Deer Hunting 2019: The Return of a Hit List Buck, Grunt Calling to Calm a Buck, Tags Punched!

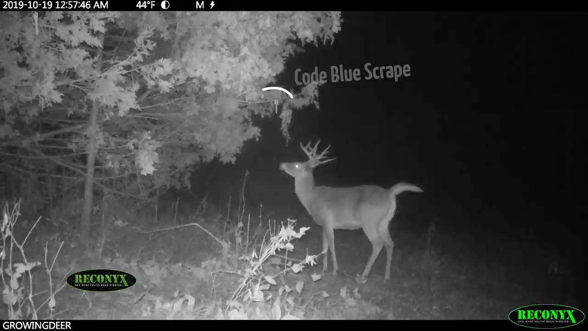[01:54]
He returned and worked the same scrape October 20th. Watching this video, he looked perfectly healthy. We would have never known he'd have been hit by an arrow if it hadn't have been one of us that took the shot. These videos were on the edge of a plot we call Back Door,
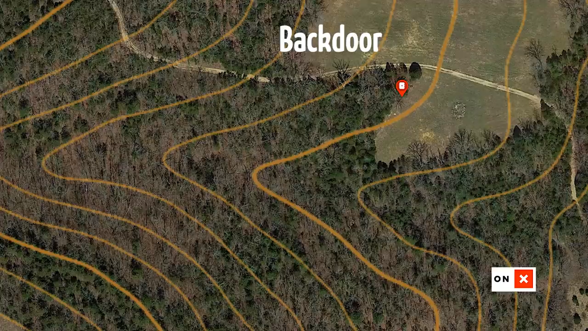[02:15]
which is down the hill and east of where I took the shot at Slingshot.
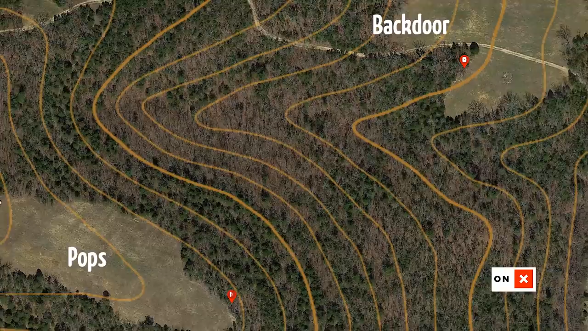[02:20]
Then, we saw a video of Slingshot coming through Pops
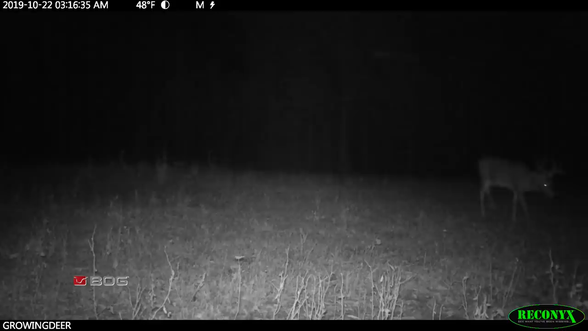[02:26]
early one morning on October 22nd – one month from the day I took a shot.
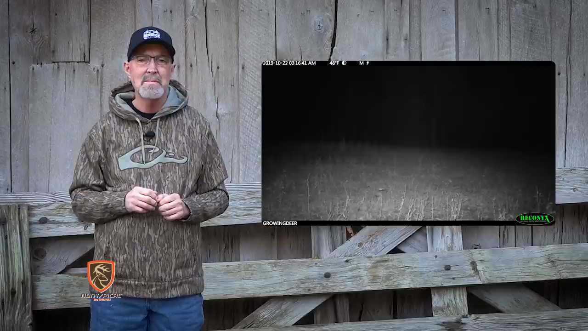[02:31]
Based on this video, we believe Slingshot was back in its core area and would again be feeding in the Pops plot.